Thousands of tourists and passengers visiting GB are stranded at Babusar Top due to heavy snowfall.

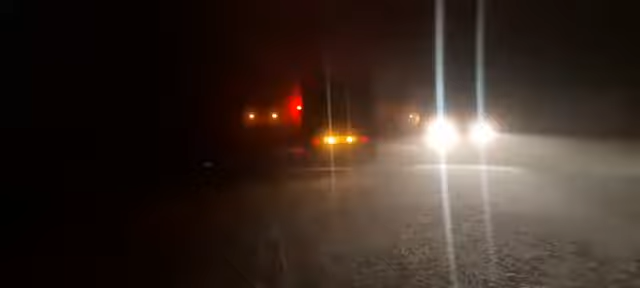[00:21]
کوئی ساڑھے چار گھنٹے ہو گئے ہیں بے تک ہمیں اور یہ آپ اس وقت بابو سر سے لائیق آلات دیکھ سکتے ہیں ٹورش پولیس ٹورش پولیس کا ہتر کوئی نام نشان میں نظر نہیں آرہی کہہ رہے ہیں ہم چار گھنٹے سے ہتر کھڑے ہیں کوئی اس پولیس نہیں آرہے ہیں ٹورش تھی دی آuin کیتر بیٹھا ہو ہے کوئی ایک بندہ نہیں آرہی ہے کوئی عائف کے قوم کو نہیں کر رہے ہیں اُرد 사� anh کوئی اُنکھ کیا کر رہے ہیں کیا کر رہے ہیں